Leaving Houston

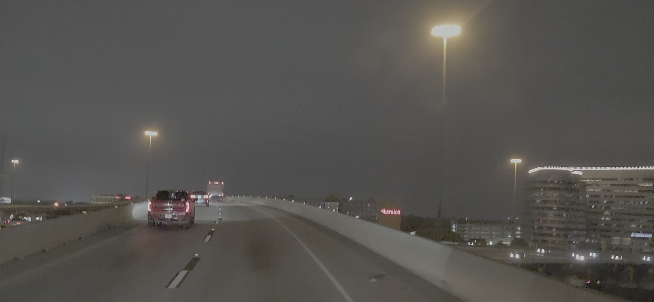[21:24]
Interstate 45 to Interstate 10. We're on 610, 290 split coming up. And we're going to go out 290.